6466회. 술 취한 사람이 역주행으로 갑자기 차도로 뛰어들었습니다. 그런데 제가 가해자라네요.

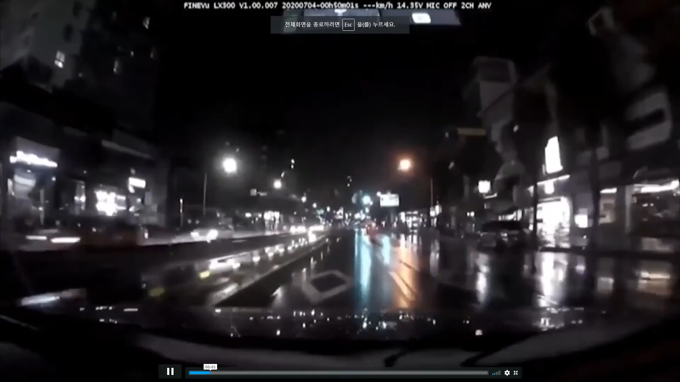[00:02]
비가 오죠? 녹색 신호입니다. 중앙분리대도 있고요. 녹색 신호. 잘 가고 있는데. 으이쿠... 블박차 빠르지도 않았어요. 어디서 뛰어들어오나요? 여기, 여기, 여기, 여기. 달리는 폼이 딱 됐네요. 전력 질주.